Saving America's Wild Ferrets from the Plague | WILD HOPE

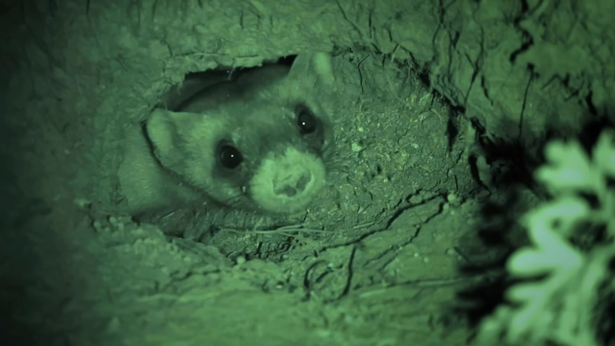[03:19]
black-footed ferrets rely on the burrow systems of prairie dogs for survival.